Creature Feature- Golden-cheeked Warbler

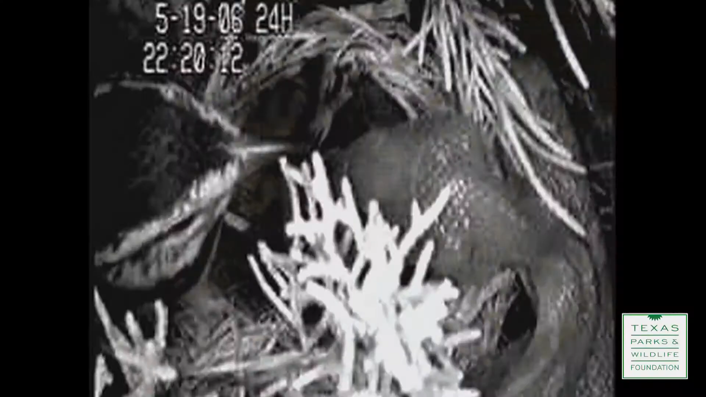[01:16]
In the past we've had a researcher who has been able to put cameras on
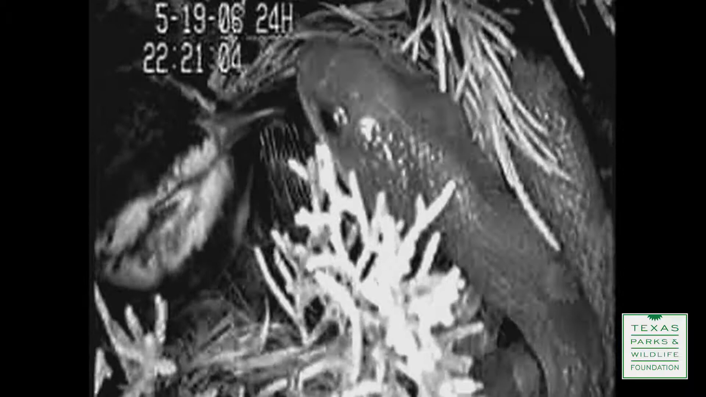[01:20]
nests and was actually taken film and she was able to catch certain predators at the nest.
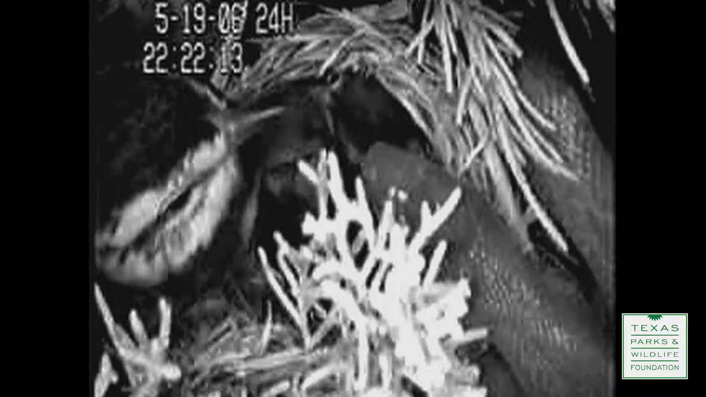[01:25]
You know we watch these nests from the beginning.